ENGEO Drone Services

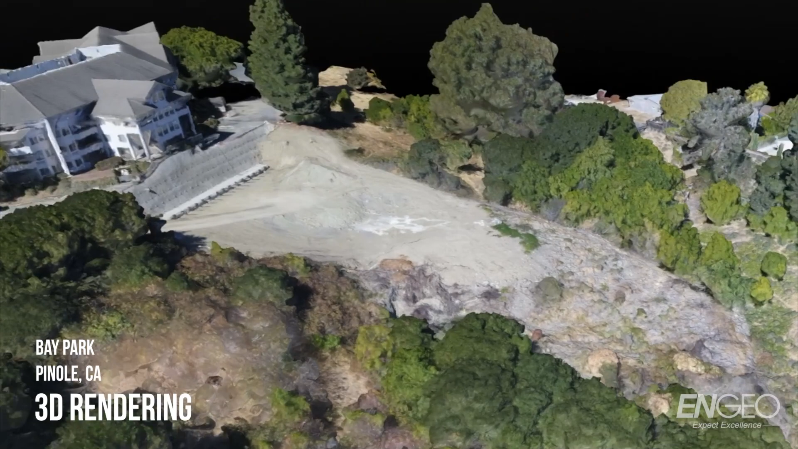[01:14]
Using advanced image processing techniques the drone data can be quickly transformed into actionable information for use on a project.